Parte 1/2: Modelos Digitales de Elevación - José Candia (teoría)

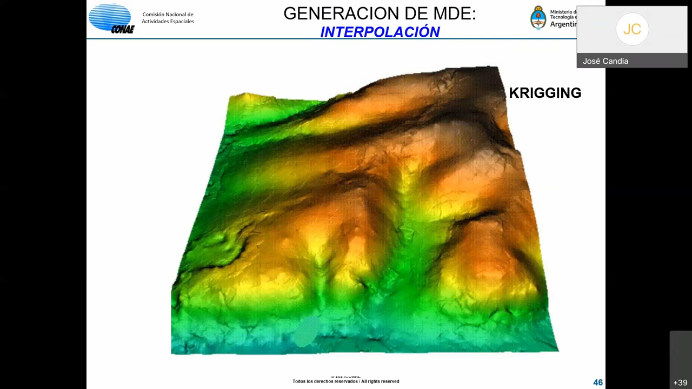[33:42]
siempre estamos hablando de los mismos datos los diferentes resultados que obtenemos con cada uno de los
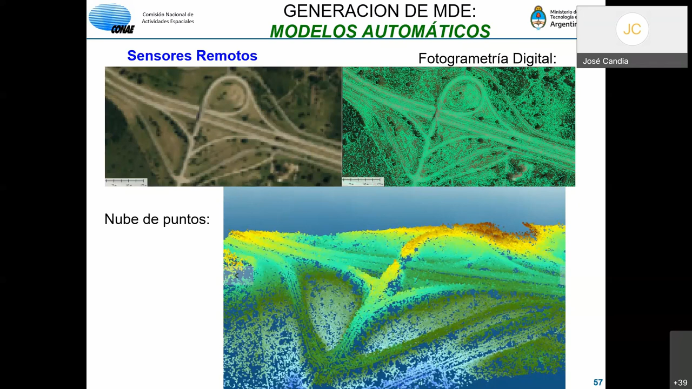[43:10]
aérea con sus diferencias de escala de precisiones y exactitudes pero el principio geométrico es el mismo en cuanto a las a las ópticas satelitales nosotros tenemos que tener en cuenta algunas diferencias con lo que vimos